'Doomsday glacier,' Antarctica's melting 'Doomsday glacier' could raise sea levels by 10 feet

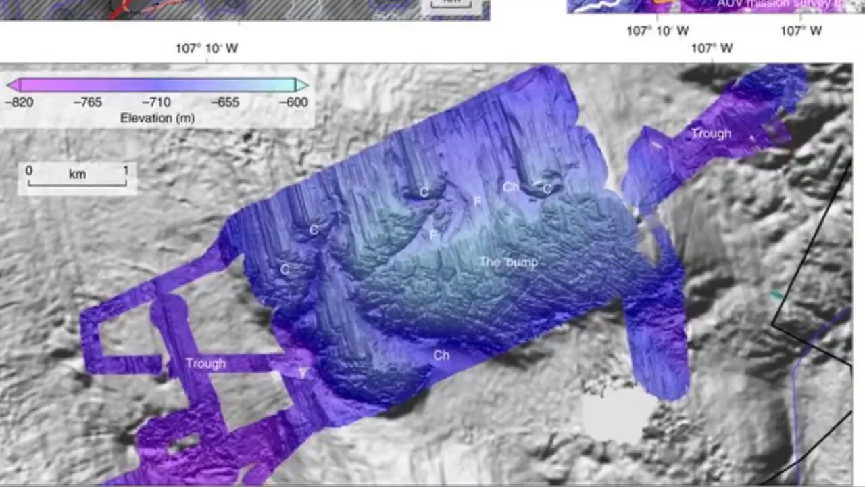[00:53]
But researchers from the University of South Florida's College of Marine Science and the British Antarctic Survey mapped a critical area of the seafloor in front of the glacier that could contribute to faster melting in the future.